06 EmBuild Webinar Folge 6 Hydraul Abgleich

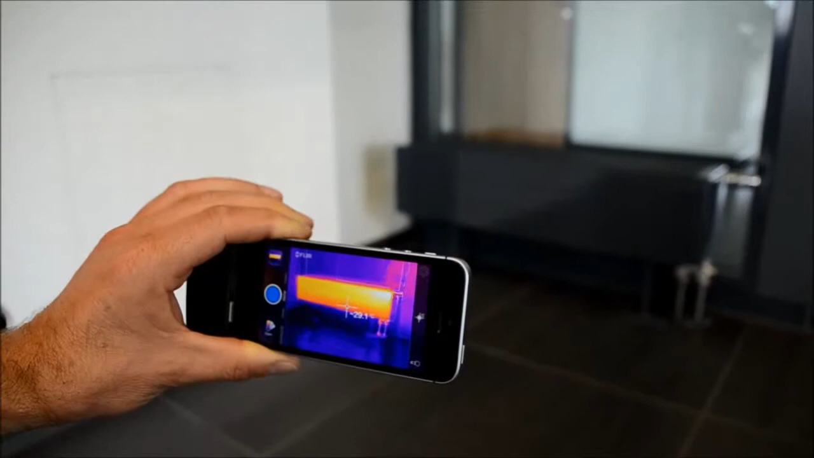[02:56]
Hier sehen wir einen Heizkörper, dessen hydraulischer Abgleich in Ordnung ist.
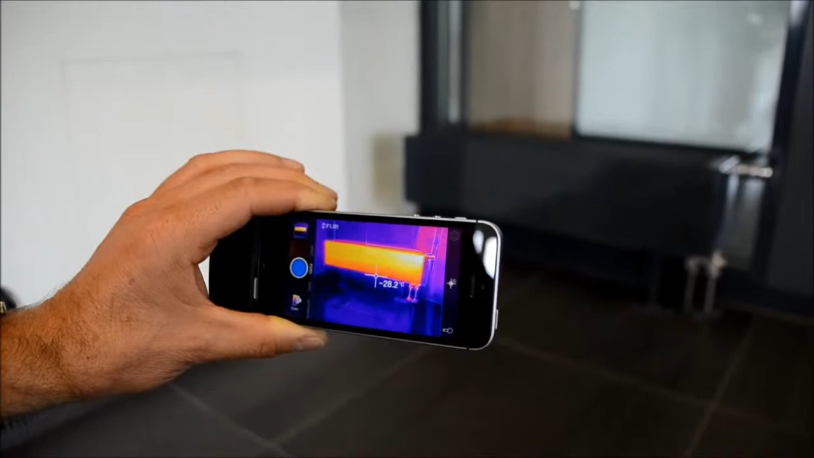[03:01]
Wir haben am Heizkörpereingang ca. 35 Grad und am Heizkörperausgang ca. 25 Grad.